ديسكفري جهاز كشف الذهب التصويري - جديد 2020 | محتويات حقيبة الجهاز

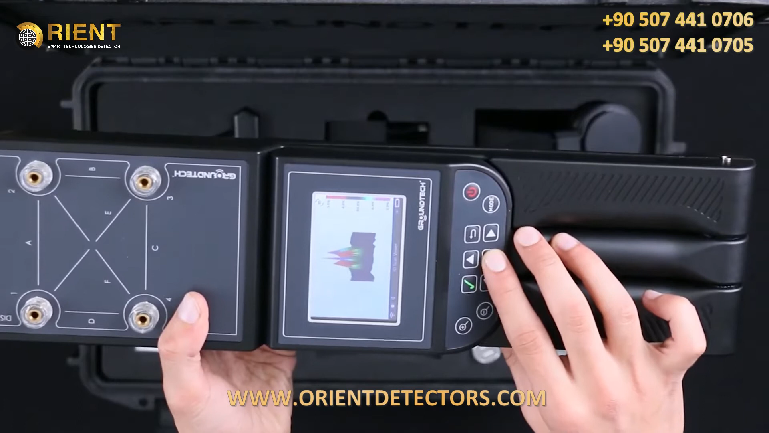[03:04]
أن تحمل معك حاسوبا لوحيا أو هاتفا أو حاسوبا محمولا يمكنك مشاهدة كل النتائج بحثك